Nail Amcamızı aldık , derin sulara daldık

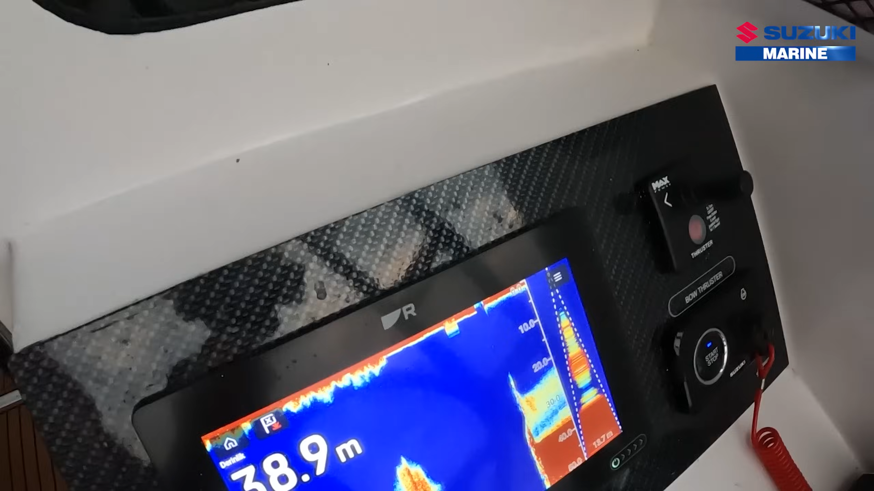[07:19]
On screen: depth 38.9 m
Suat abi ekrana baksana nasıl yazıyor. Daimarin ya.
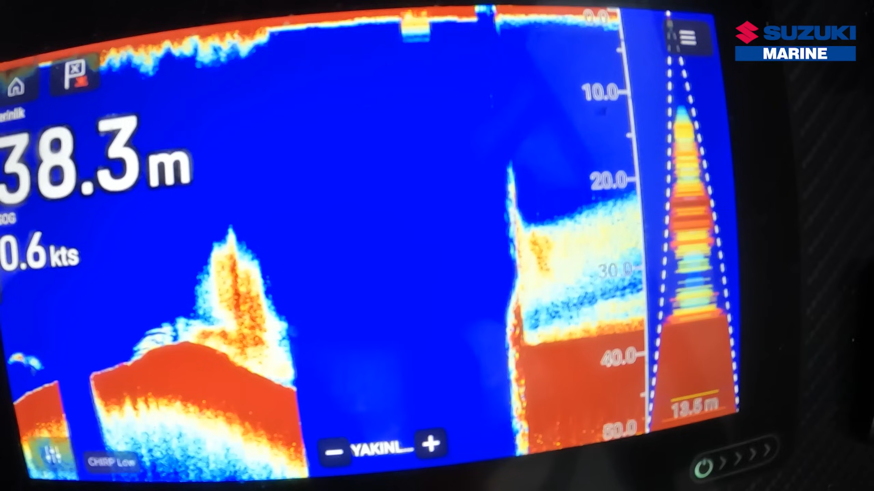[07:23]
On screen: depth 38.3 m
Her yer balık. Daimarin ya. Bu sefer güzel balık geliyor. Daimarin bu ya.
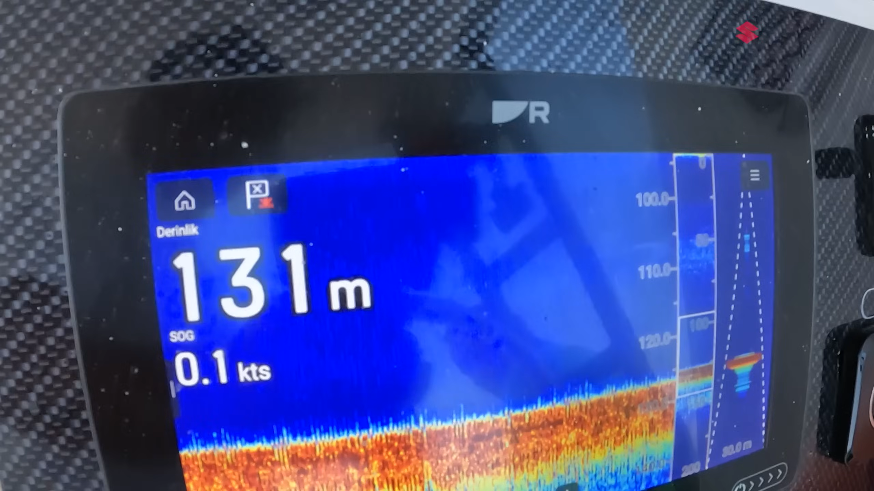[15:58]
On screen: depth 131 m, speed 0.1 kn
Çok güzel. Yer kekomo. Layvanın çatısıdır yazıyor.